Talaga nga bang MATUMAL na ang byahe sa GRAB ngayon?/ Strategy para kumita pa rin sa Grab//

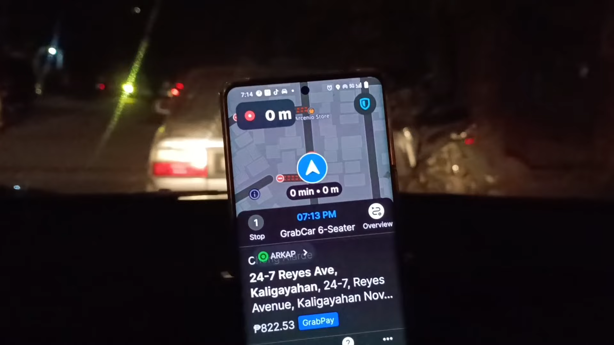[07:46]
Grabe Ngayon ko lang na drop off yung galing mga ate Papunta dito sa Novalichis Sobrang
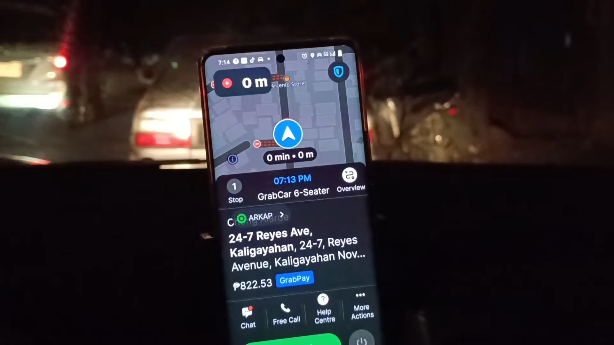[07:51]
traffic Alas 4 33 ako nang galing dun eh Ngayon eh Alas 7 14 na